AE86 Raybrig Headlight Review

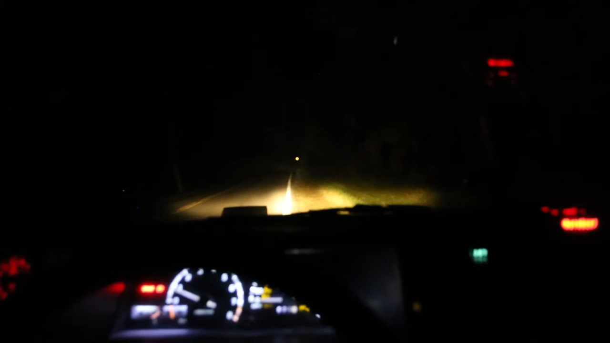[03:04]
as you can see it doesn't really go too far. Here are the high beams and it just goes a little bit further. This is the light from the outside and as you can see it doesn't really go too far. So this camera is different from the one I used originally on the halogen lights but here is the Raybriggs lights on this camera and you can obviously see the huge difference.
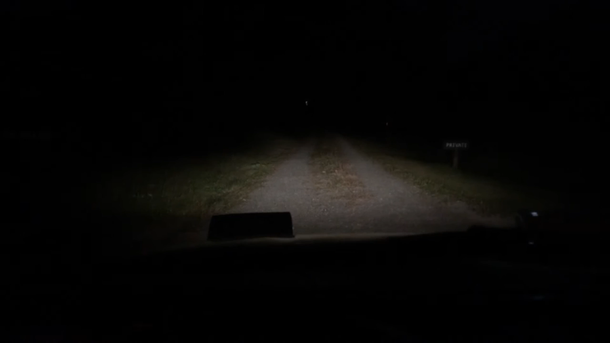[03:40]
As you can see the beams are a little bit further and more intense and here are the high beams. So to conclude these Raybriggs headlights are a huge improvement from the stock halogen lights.